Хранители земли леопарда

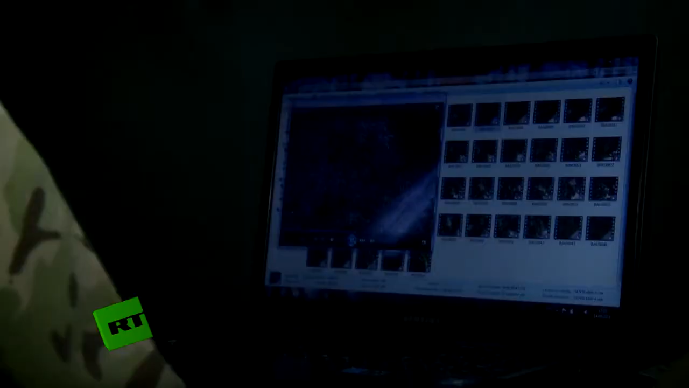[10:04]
Леопард. А леопарды часто практически на всех фотоловушках попадают.
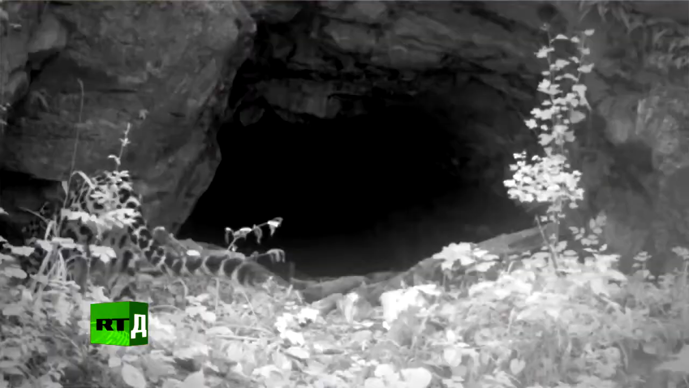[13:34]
Ну, потому что так обычно только на картинках, здесь вживую. Ой, красавчик какой. Ой, мальчик.